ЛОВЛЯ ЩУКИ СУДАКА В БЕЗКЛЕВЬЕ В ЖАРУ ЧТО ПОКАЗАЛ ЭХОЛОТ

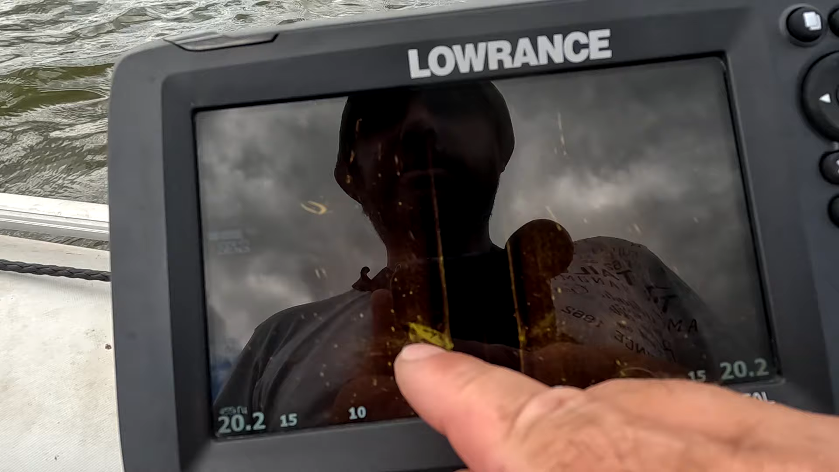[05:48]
под этой лодкой реально реально реально стоял там 4 сейчас
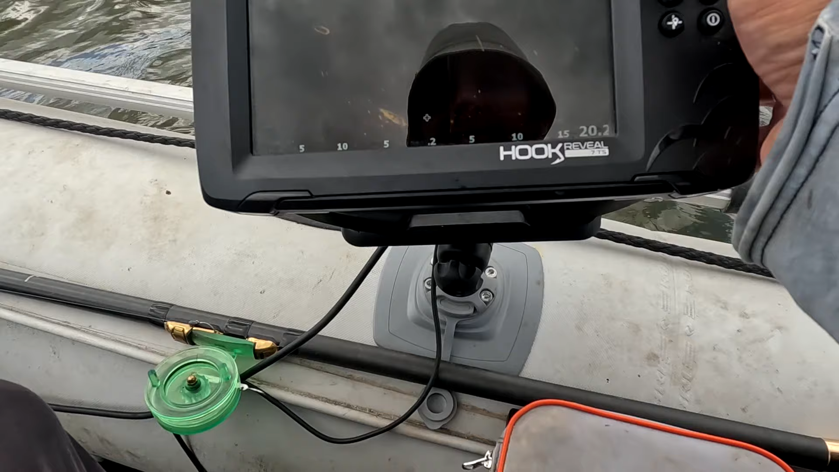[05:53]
покажу реально по моему по моему 44 судака реально стояла
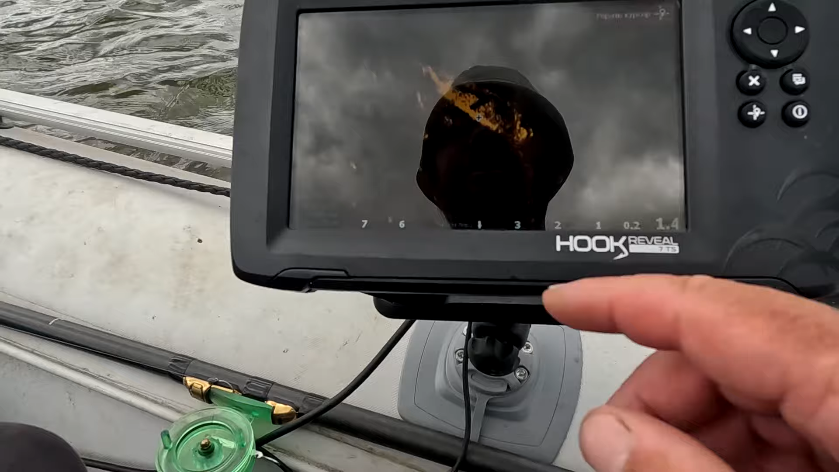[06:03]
думаю да вот это вот над лодкой получается вот раз ну и покороче перед
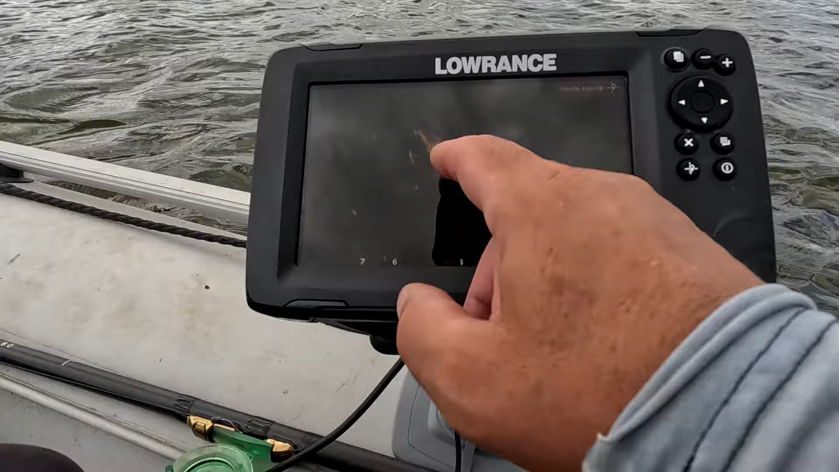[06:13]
лодкой получается если по по полу не усмотреть волна была справа налево вот перед лодкой стояла там несколько судаков и рядом с лодкой была еще одна аномалия сейчас я должен показать тоже аномалия но это мне разобрался что-то такое больше похоже но там ну тоже что-то наверное такое искусственное раньше там говорят много что затапливали какой-то
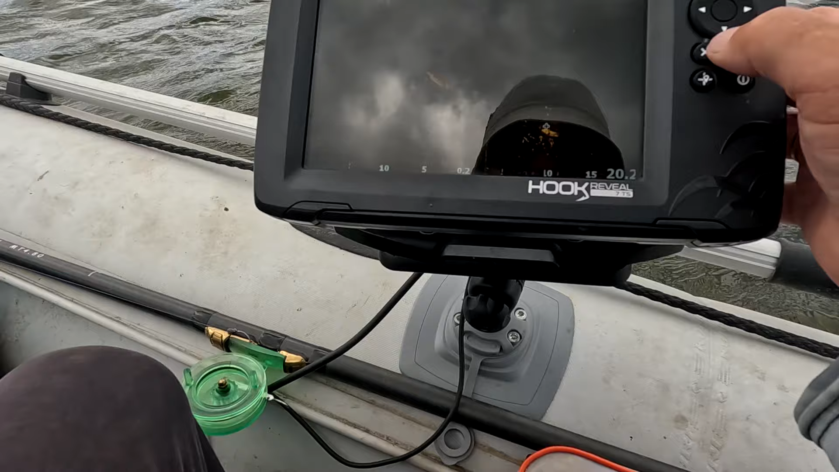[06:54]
пух или какой-то культиватор не знаю ну не на что не похоже но видно что она не природнее что это не коряга там не растительность никакая а что-то человек что-то кинул это же там вот видите здесь там вообще было засыпано вот судачком но тут судачок помельче чем около лодки но это все рядышком вот это аномалия от лодки
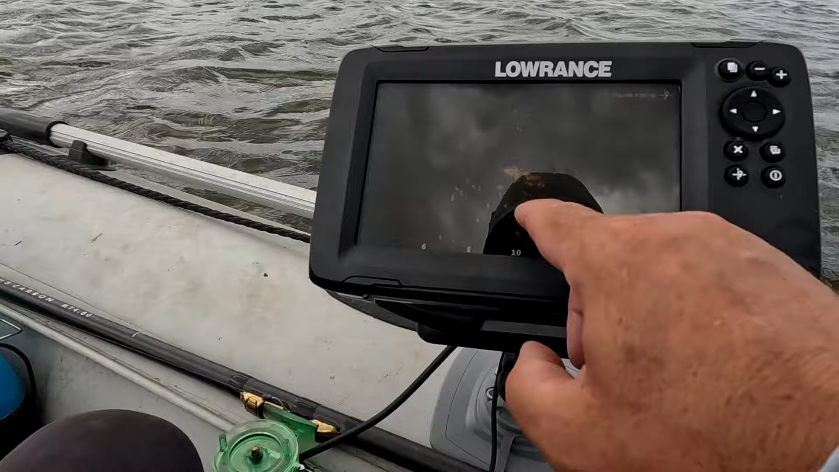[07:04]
если было брать к берегу села но метров 10 вот
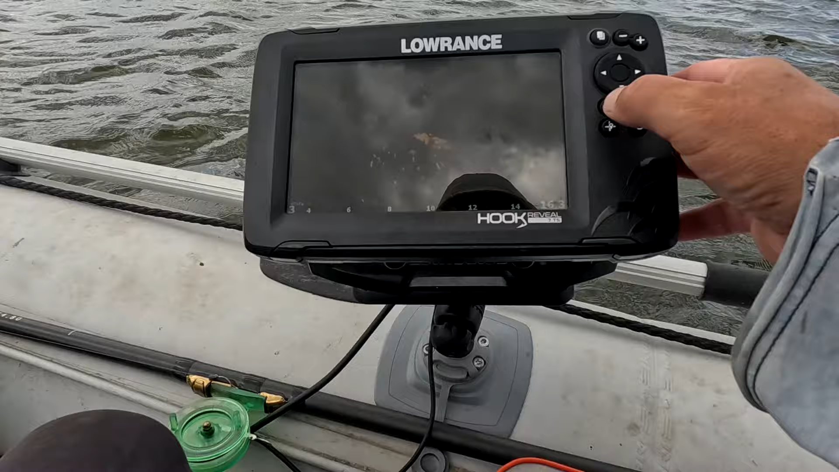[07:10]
это вещи от лодки лежит и там тоже был судачок но опять же говорю он не клевал в основном в основном сходи судак сколько я не
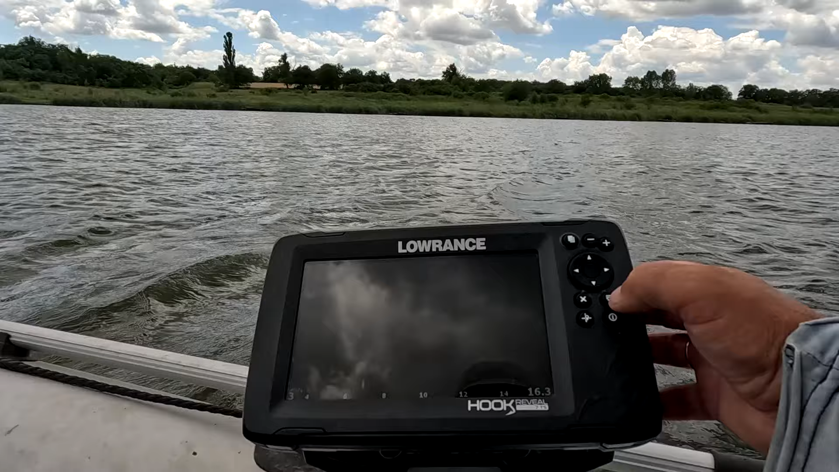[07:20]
пытался его так и так и так здесь поклевка только что опять я возвращаюсь под берег уже